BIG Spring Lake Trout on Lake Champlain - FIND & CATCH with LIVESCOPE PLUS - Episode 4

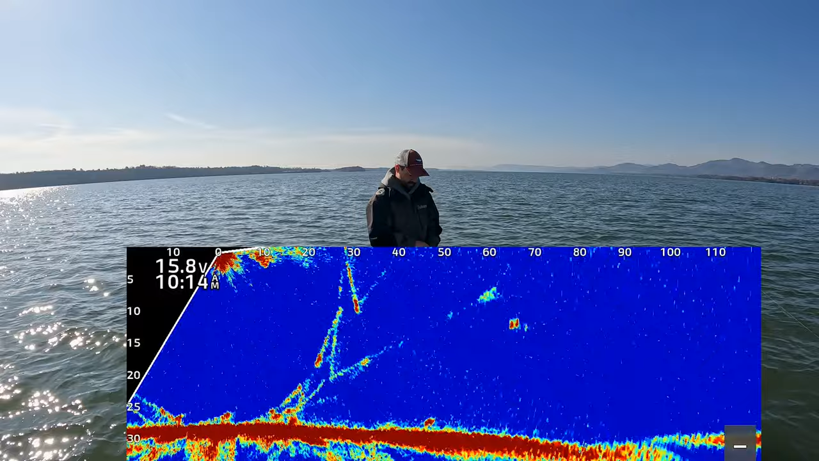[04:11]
that should have plopped it right in front of their faces I think
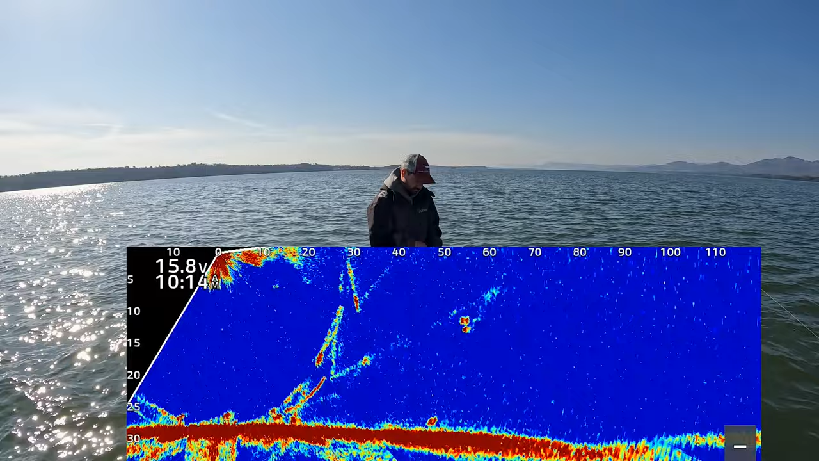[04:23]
and if you feel like you've messed up your cast just sprint it in and then recast you don't want them
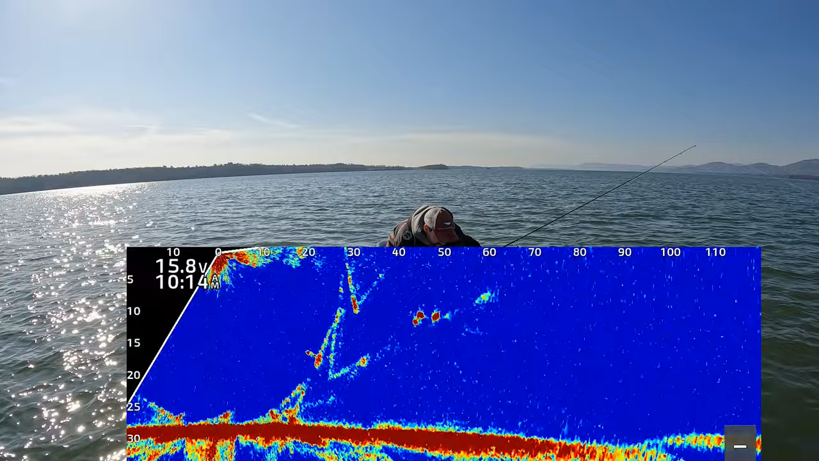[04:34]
seeing it necessarily oh there's so many fish there's no way I'm not getting smoked here
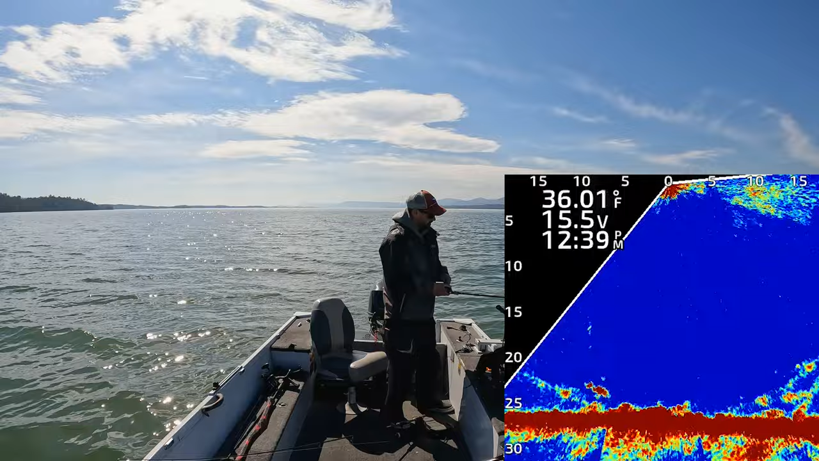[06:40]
On screen: water 36.01°F
lost my jig and the fish there's another fish staring at my jig right now got it that was not the fish I was going for but I had another line down luckily
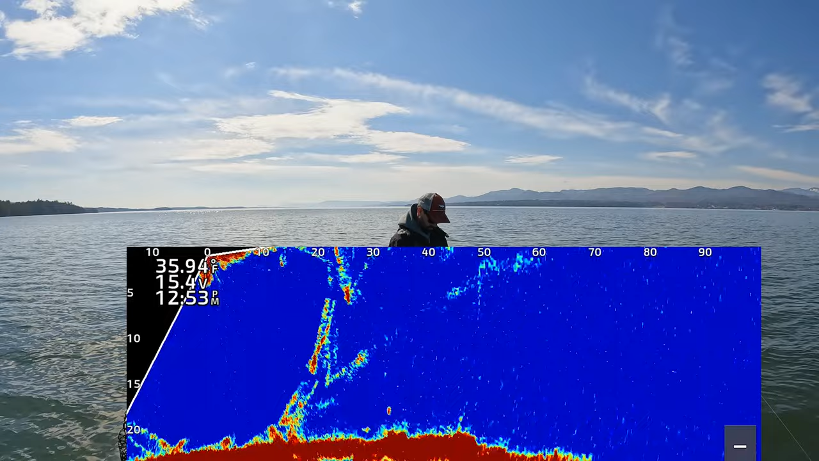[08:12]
I don't even know if he ate it I think he might have just got hooked himself
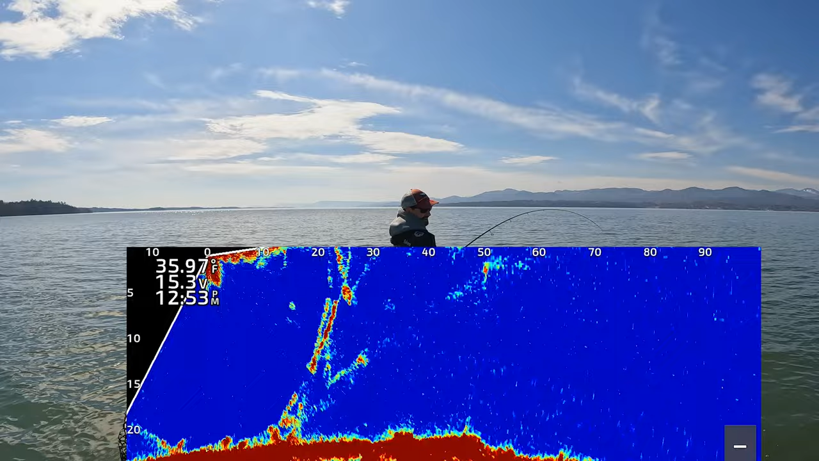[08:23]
On screen: water 35.97°F
oh no he ate it all right it's a big one too
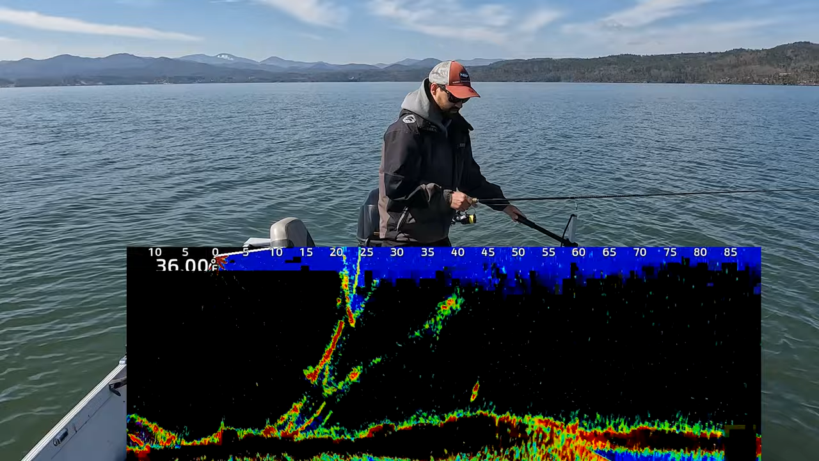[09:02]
there is a fish right there at 40 and i have multiple fish in front of me which i'm not targeting quite yet all right there's my jig 60 oh there he is
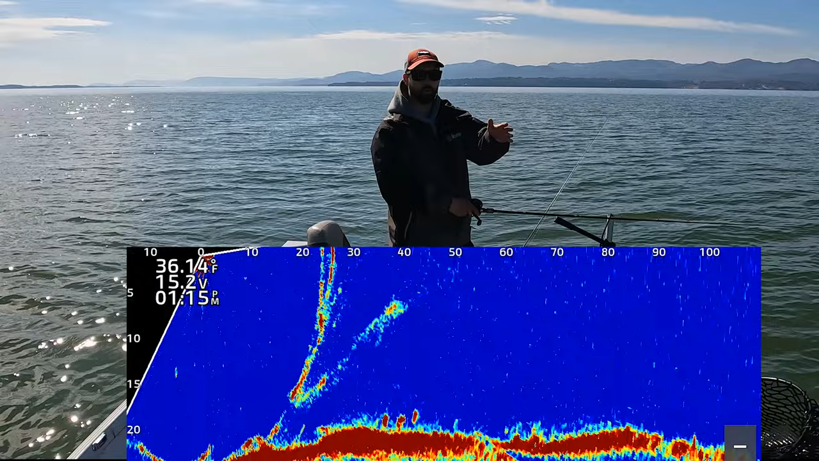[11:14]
there's a big key to anticipating where they're going to be by the time your jig sinks to the bottom so right now i'm right in line with them hopefully it stays that way
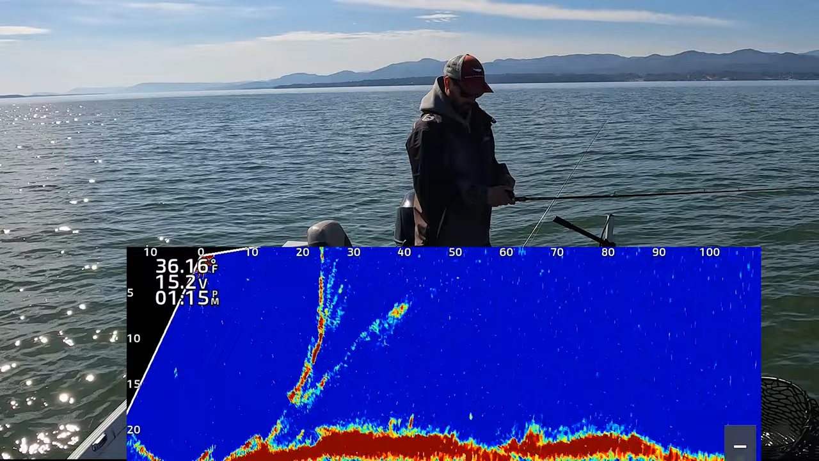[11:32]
well that was weird i just hit them and spooked them which is not completely uncommon for lake trout to spook but
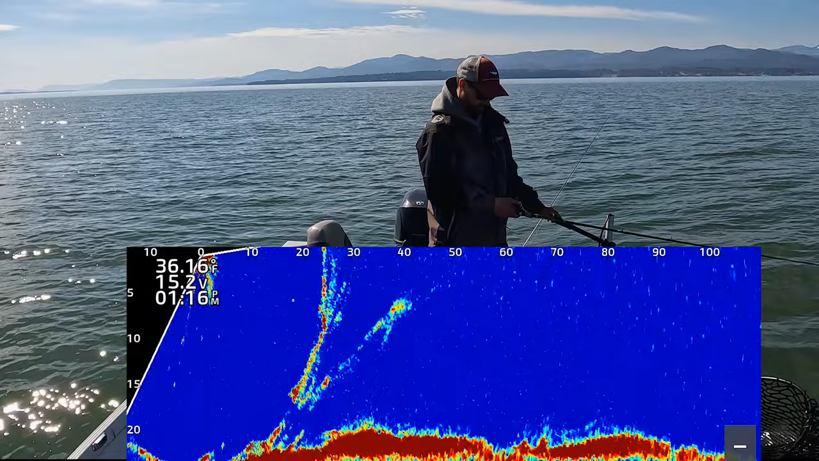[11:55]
it's not as rare as like perch and sunfish and stuff all right and i try not to waste my time on a